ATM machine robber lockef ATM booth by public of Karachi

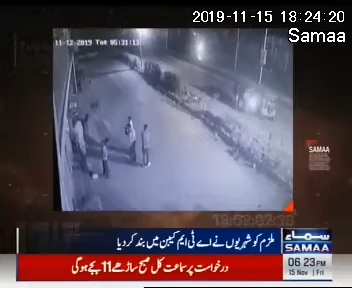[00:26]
شہریوں کو شک ہوا تو باہر سے ایٹی ایم کا شٹر ہی گرا دیا مرتا کیا نہ کرتا ملزم ہاتھ جوڑتا رہا مگر پولیس کے آنے تک لوگوں نے اسے اندر ہی بند رکھا پولیس کے مطابق ملزم راکیش تین سال سے واردہ تے کر رہا تھا